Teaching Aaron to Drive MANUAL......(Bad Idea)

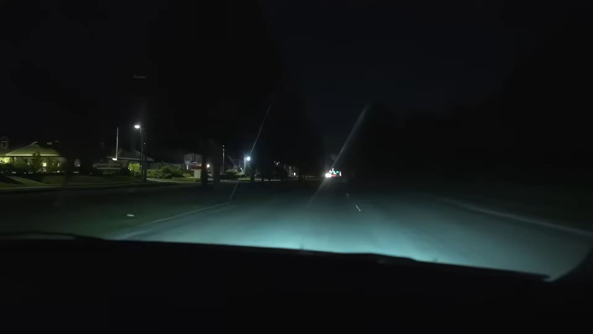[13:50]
It's way up there. So we got a lot. It's gonna be red. Hey, no way. Well, don't wish that on me. What? I told you. Y'all can't see it, but it's turning red right now. It's okay. You get practice. It's okay. I'm running it. I'm running. That's insane. And risk our lives.
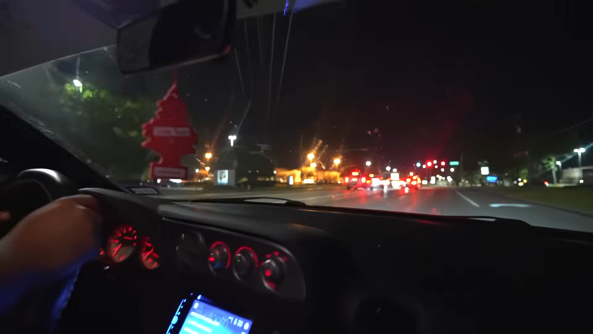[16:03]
What are we doing? See, look. Look at this. Look at this. Red light. Look at this.